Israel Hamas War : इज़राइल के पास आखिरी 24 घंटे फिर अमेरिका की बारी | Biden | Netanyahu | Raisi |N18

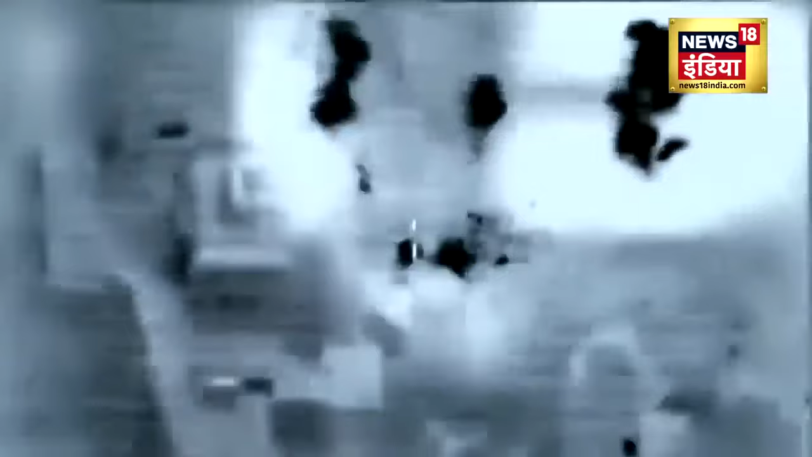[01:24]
اس کی سب سے بڑی بجائی یہ بلاسٹ ہے یہ دھماکا یہ افرا تفری ید کا سائرن بجنے لگا ہے
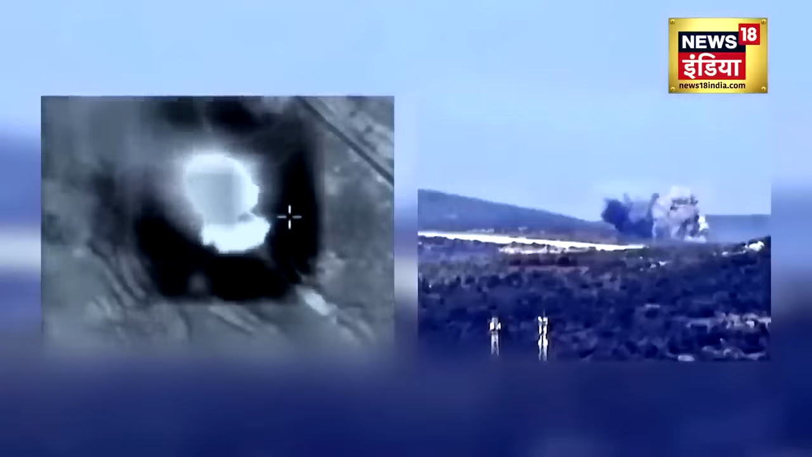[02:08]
سالیح الاروری کو اسرائیل نے ڈرون سٹرائک میں مارا ہے یہ حملہ بیروت کے دہیا علاقے میں